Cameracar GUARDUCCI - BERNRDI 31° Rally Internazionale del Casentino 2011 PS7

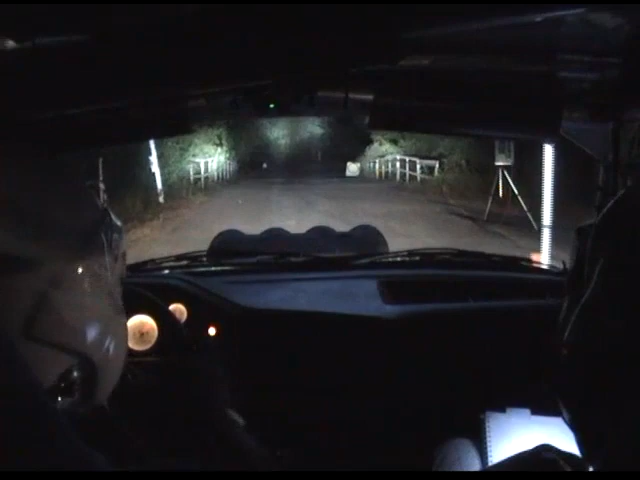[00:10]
Al ponte, 100 Sinistra ponte, 2 meno Tutta a sinistra, in destra 2 più Finale veloce, 100 Sinistra veloce, indosso leggera sinistra veloce, 200 Tutta a sinistra, in destra veloce, 200